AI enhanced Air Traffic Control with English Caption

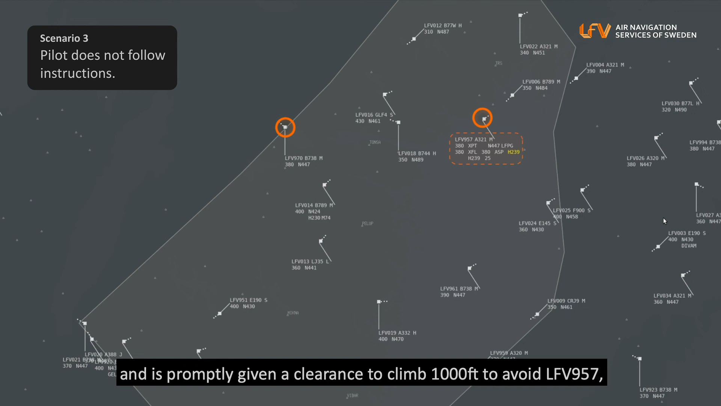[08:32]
is promptly given a clearance to climb 1,000 feet to avoid LFV-957, but again the pilot does not adhere to the clearance and stays at its altitude.
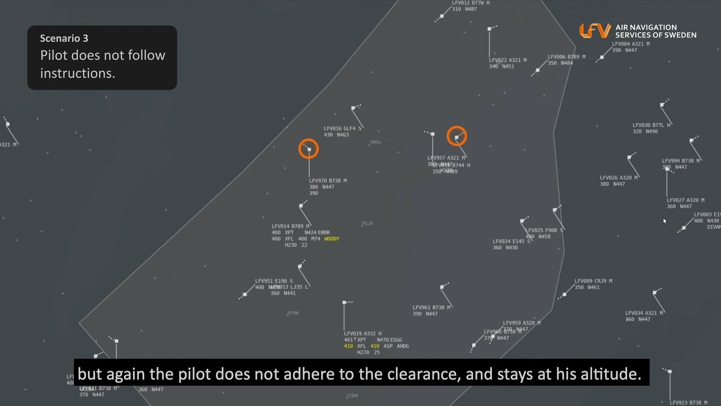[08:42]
Advanced Auto-planner now assesses that LFV-970
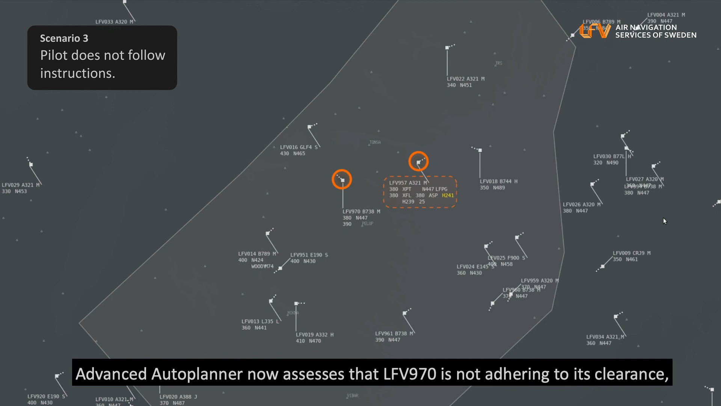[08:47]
is not adhering to its clearance and turns LFV-957 a third time to the right,
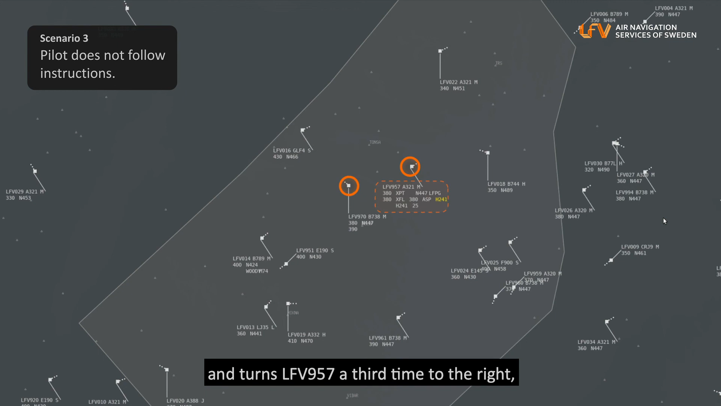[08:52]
and this time the turn is sufficient to maintain separation according to the defined buffer.
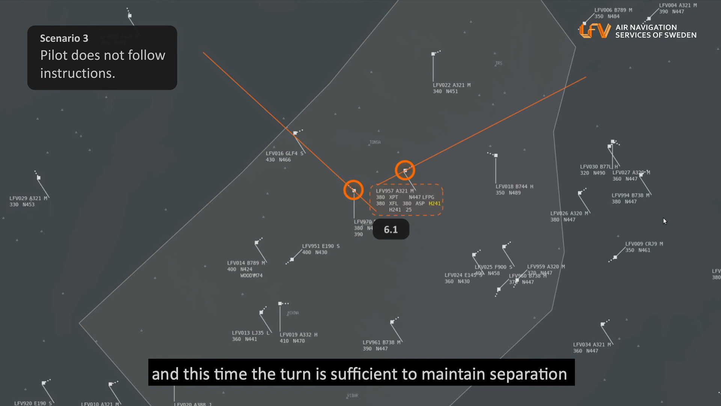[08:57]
This shows that the Advanced Auto-planner